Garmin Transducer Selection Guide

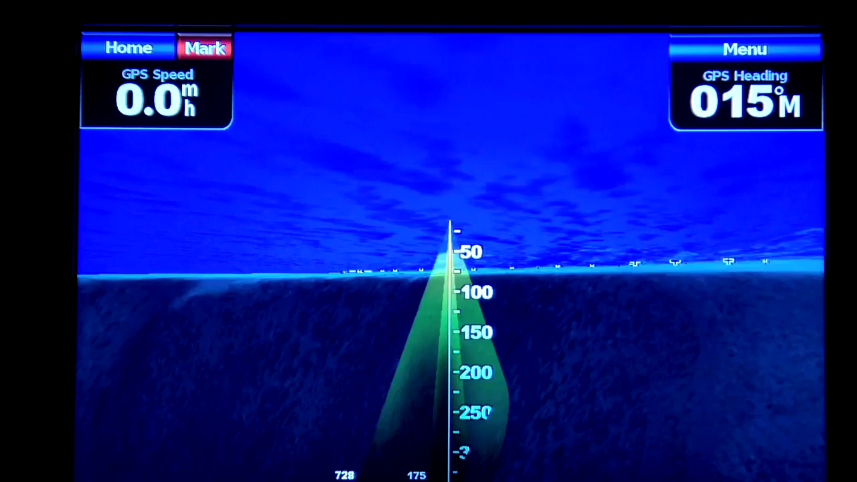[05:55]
A good rule of thumb is to take the power output, let's say 600 watts, and double that to get a good estimate of maximum depth.
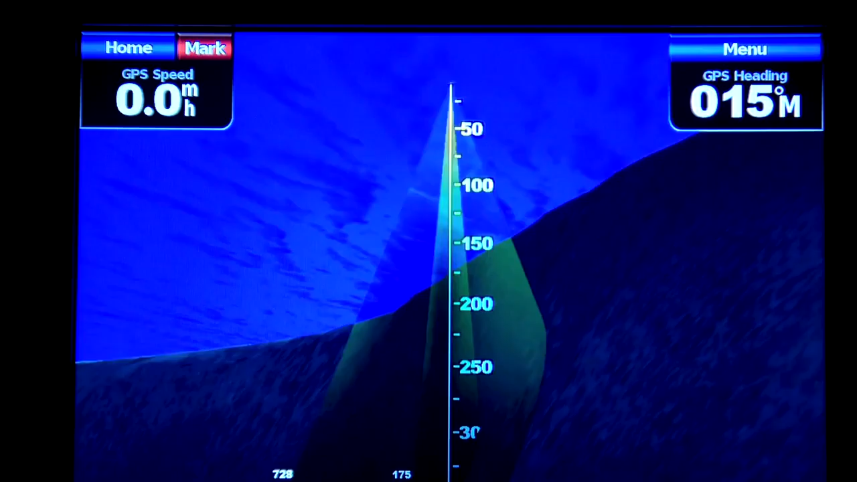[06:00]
On screen: speed 0.0 mph
In this case, about 1,200 feet.
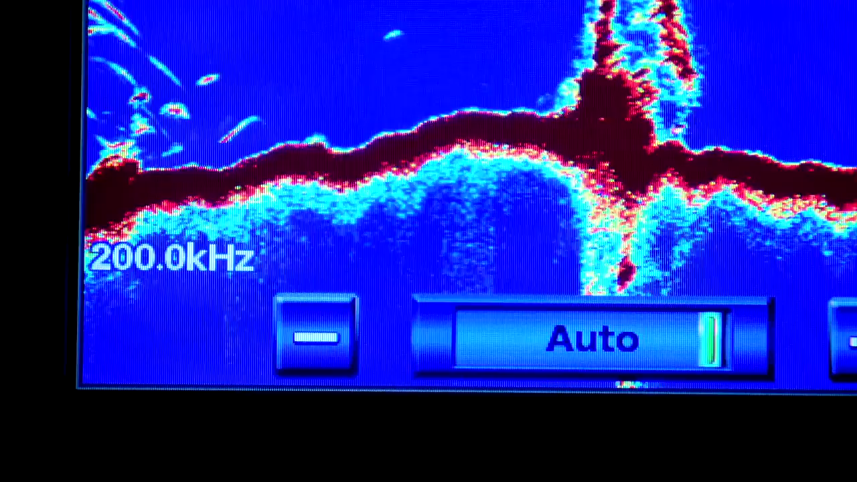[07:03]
normally 200 kHz for better shallow water resolution and 50 kHz for deeper water penetration.
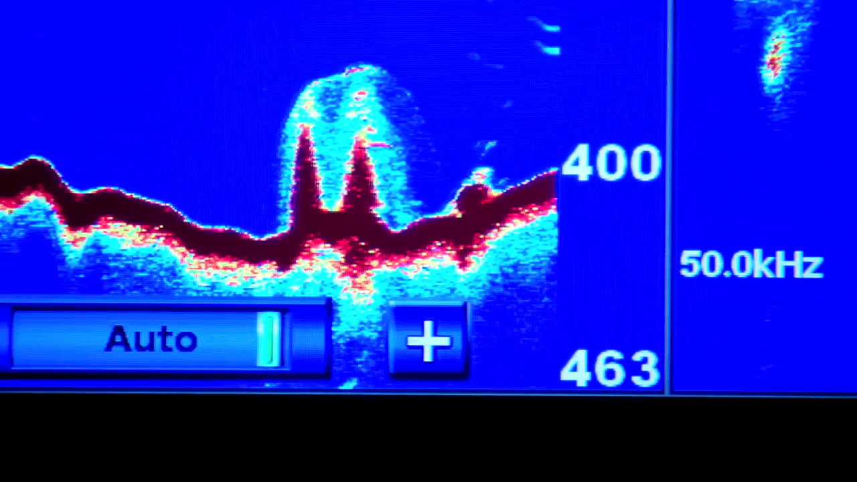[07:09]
So when you buy a transducer for these sonars, you're stuck with 50 and 200 kHz.